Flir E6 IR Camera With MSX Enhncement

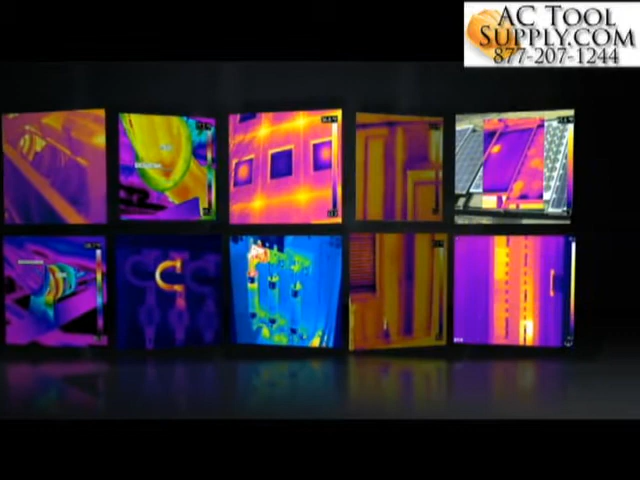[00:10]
Fortunately a FLIR camera with MSX creates
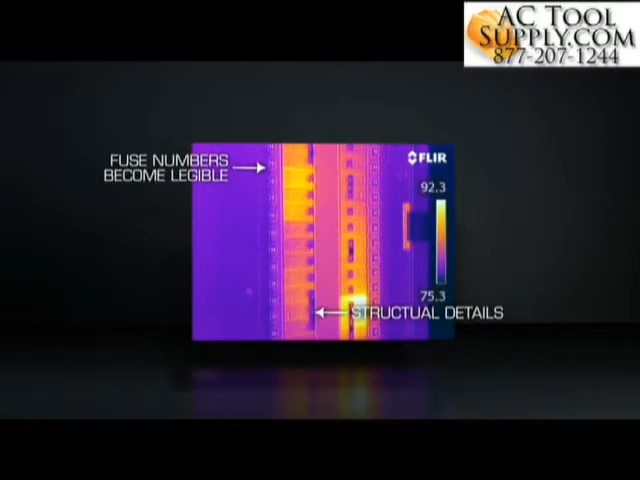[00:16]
thermal images with key details from the visible world intact, to point you to right where trouble is brewing.
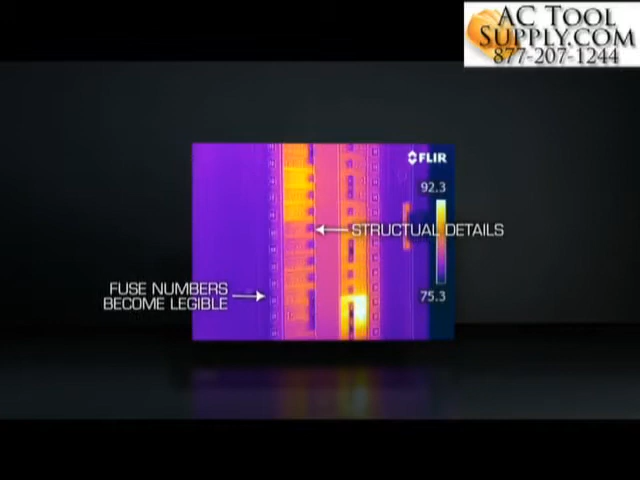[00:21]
On board all the newest E-Series and T-Series cameras,
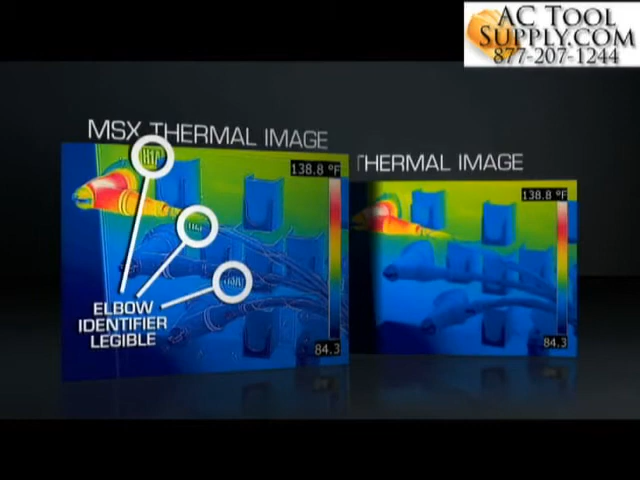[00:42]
On screen: scale top 138.8°F
With MSX, you'll know it as soon as you see it.